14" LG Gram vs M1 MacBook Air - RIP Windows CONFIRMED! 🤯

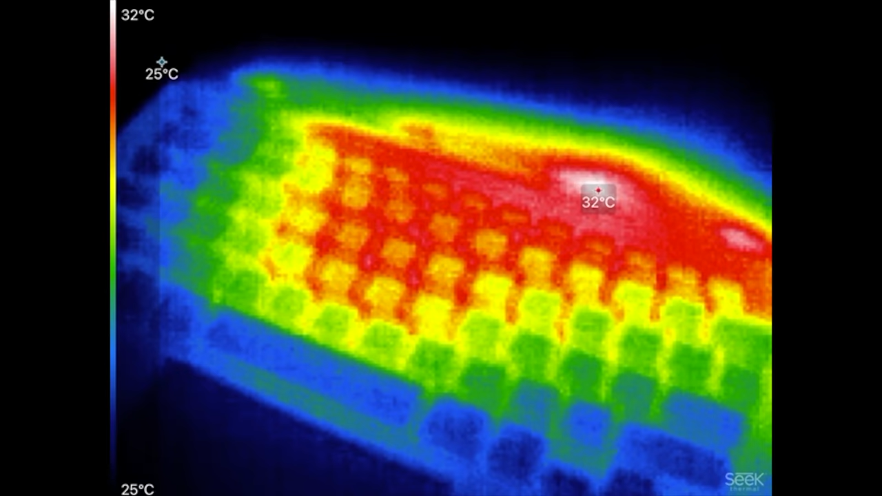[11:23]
On screen: scale top 32°C, scale bottom 25°C
like the LG gram the hottest part is at 32 degrees celsius before we start
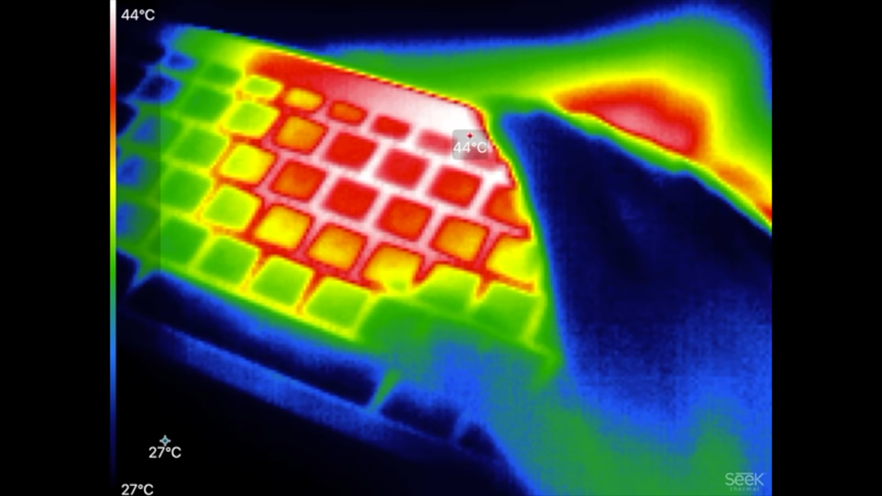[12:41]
On screen: scale top 44°C, scale bottom 27°C
and that's wow yeah that's very
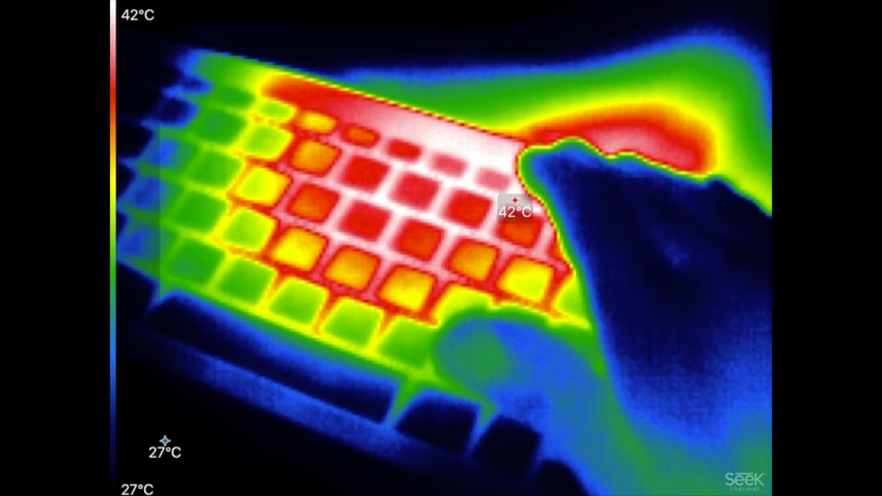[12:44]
On screen: scale top 42°C, scale bottom 27°C
very hot right here
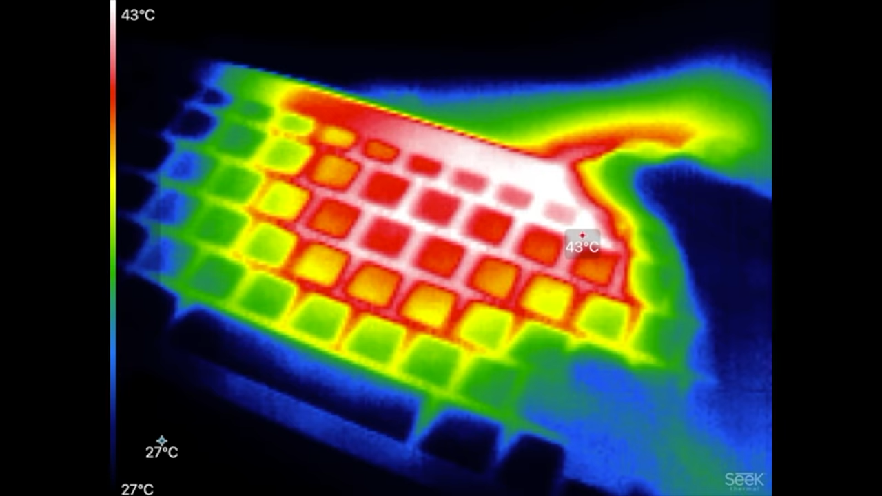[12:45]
On screen: scale top 43°C, scale bottom 27°C
at the top let's go ahead and take a look at the MacBook Air that hottest
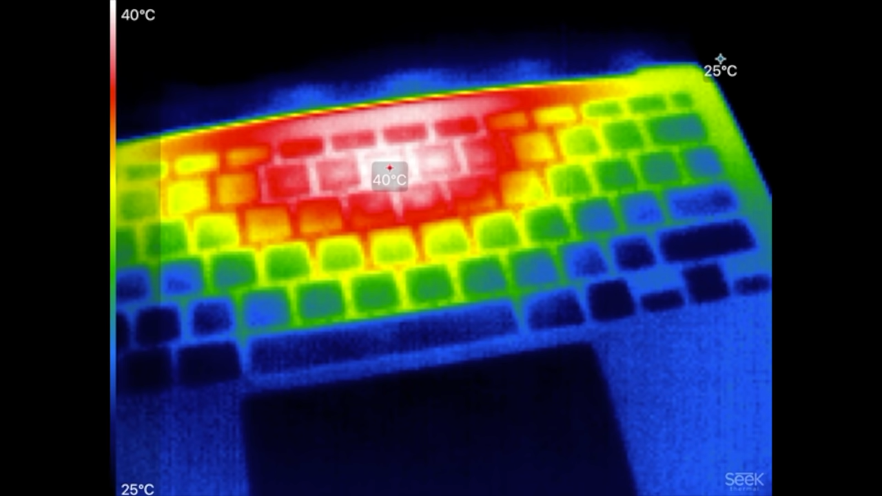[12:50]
On screen: spot 40°C, scale top 40°C, scale bottom 25°C
spot right there you guys can see it's 40 degrees celsius so quite a bit cooler even though it's fanless
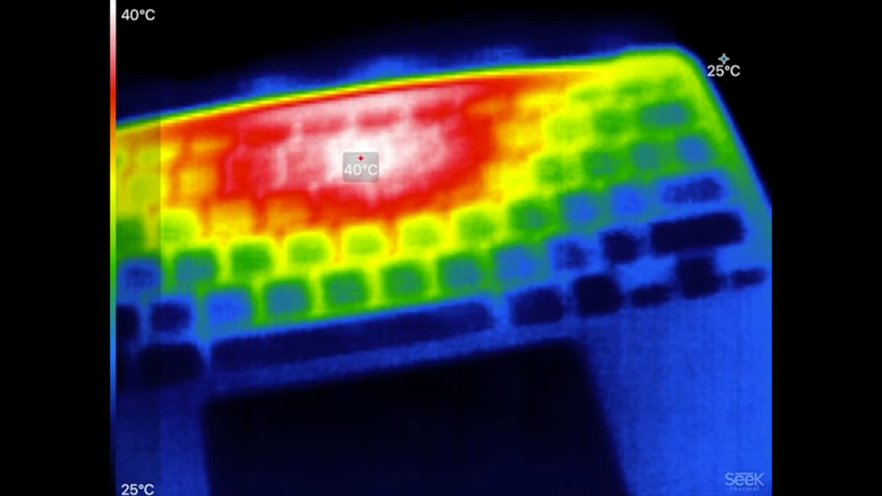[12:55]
On screen: spot 40°C, scale top 40°C, scale bottom 25°C
now as far as the actual temps we have a big difference